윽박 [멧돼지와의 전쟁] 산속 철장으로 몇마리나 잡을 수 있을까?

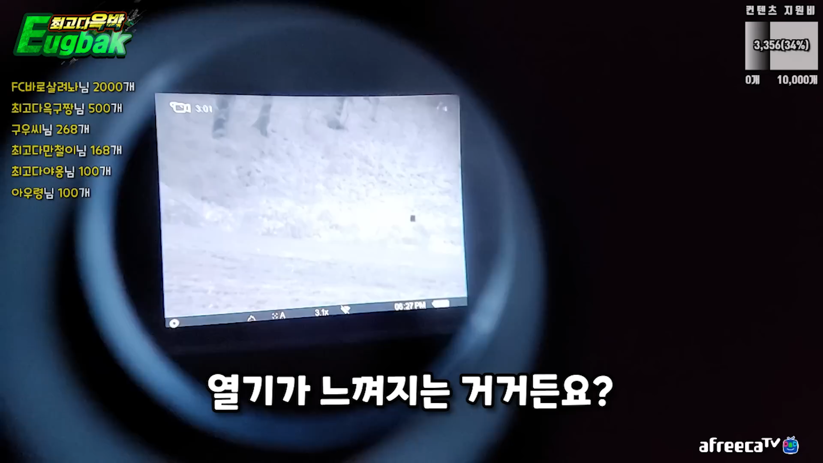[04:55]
일단은 위로 올라가겠습니다 위로 자 가자
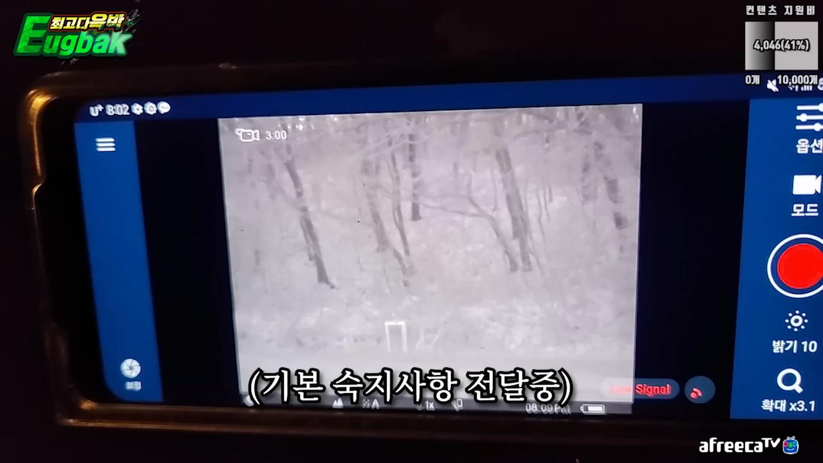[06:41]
어 빨간 거? 오케이 좋아요 우리 매니저씨 으아 진짜 이 돼지새끼 왔다갔다만 해줘도 아니면 고라니 한 마리라도 지금
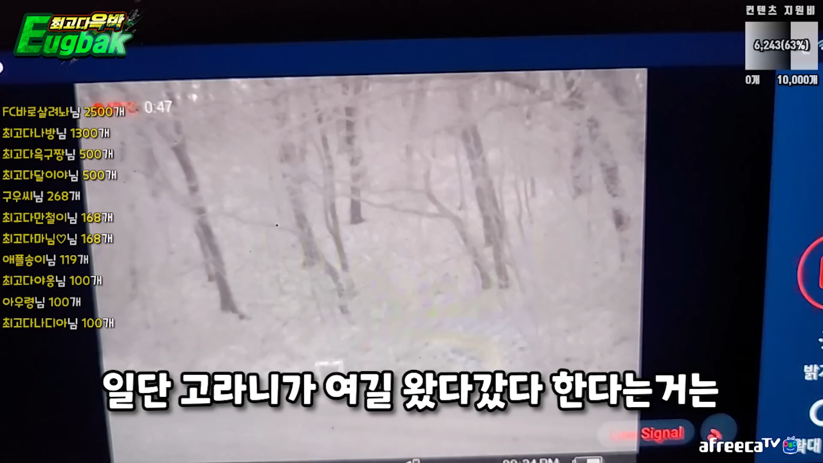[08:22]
일단은 고라니가 여기를 왔다 갔다 한다는 거는 당장 나대지 말라고요? 이해 알겠습니다 왼쪽에 오는데 그 새끼 저게는 뭐 하는 거예요?
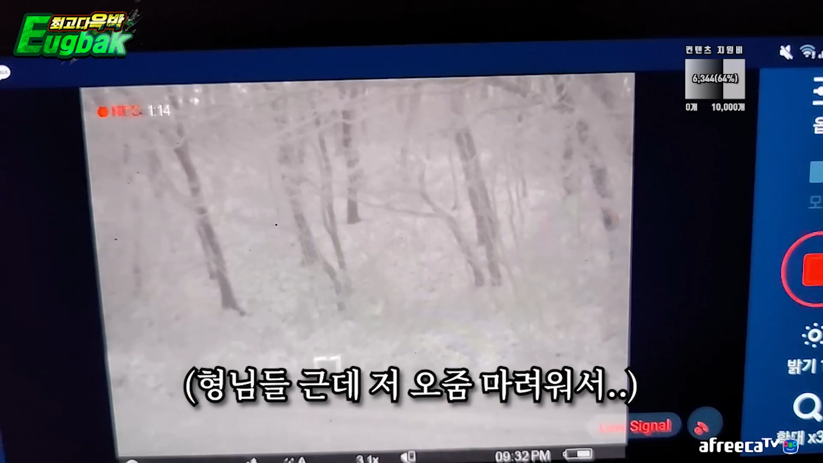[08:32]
형님들 근데 저 오줌 매려워서 차에서 내리고 싶은데 차 문 열면 소리 나서 도망갈 거 같은데요 그냥 바지에서 할까요?
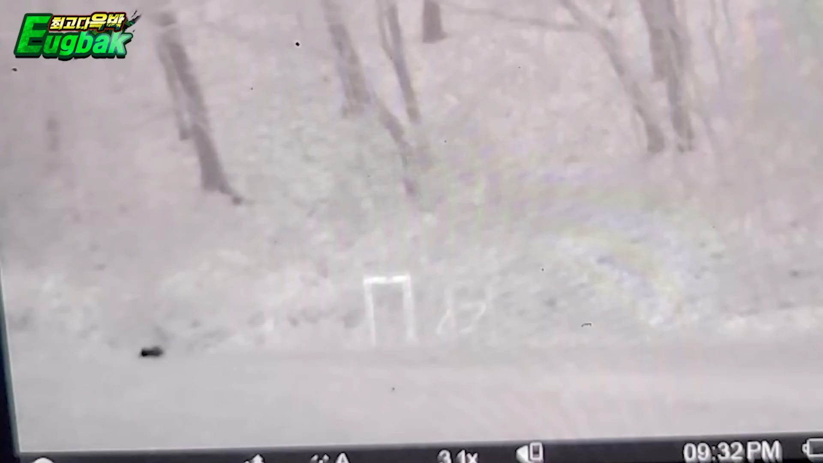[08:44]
나 오줌 매려운데 가지마 가지마 가지마 야 야 가지마 두 마리야 두 마리 와 여기 야생동물 진짜 많네 지금 풀 속 왔다 갔다 하고 있어요 지금 풀 속 왔다 갔다
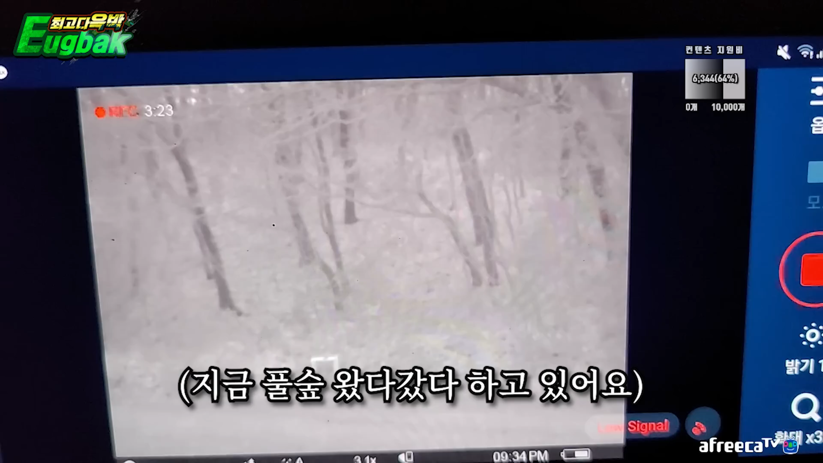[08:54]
지금 왔다 왔다 팬분들 왔다 왔다 근데 고양이인 거 같기도 하고 내려가서 야투경 한번 볼게요